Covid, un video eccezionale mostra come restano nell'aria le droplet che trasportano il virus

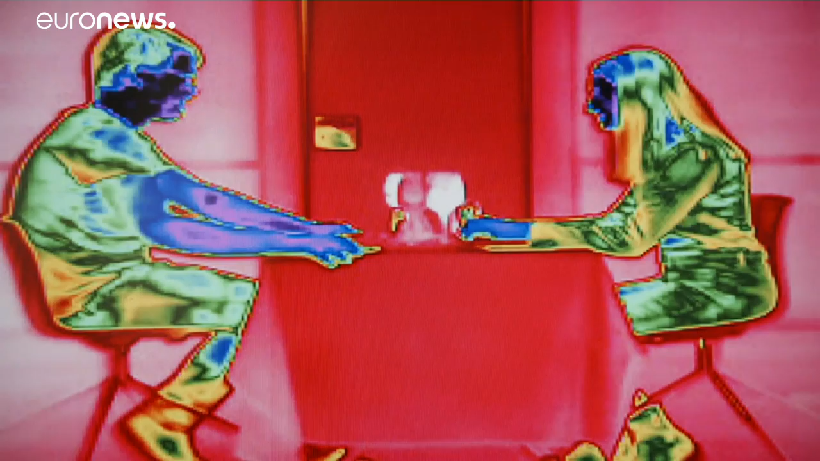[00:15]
che ha usato la tecnologia dei raggi infrarossi, usata anche dall'esercito.
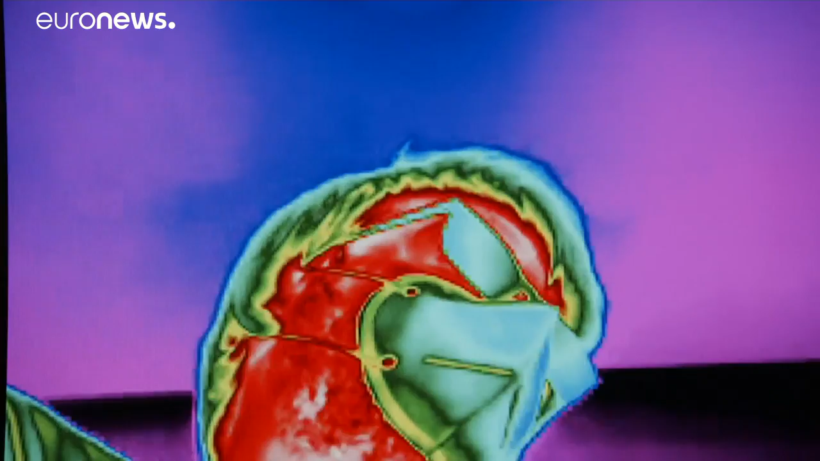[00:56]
Comunque si può vedere l'Ariosol che producono parlando. Queste goccioline possono rimanere nell'aria anche per ore.